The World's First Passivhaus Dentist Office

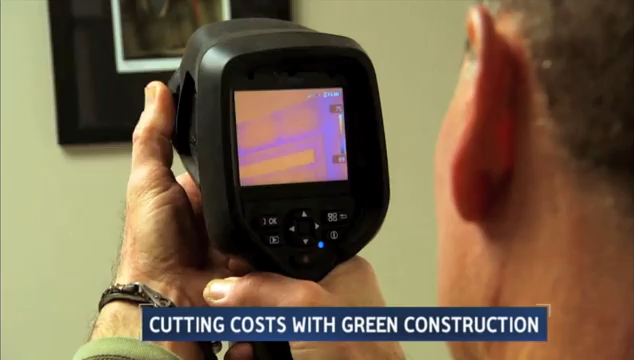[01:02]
He uses technology like this thermal image camera to seek and seal leaks with painstaking precision.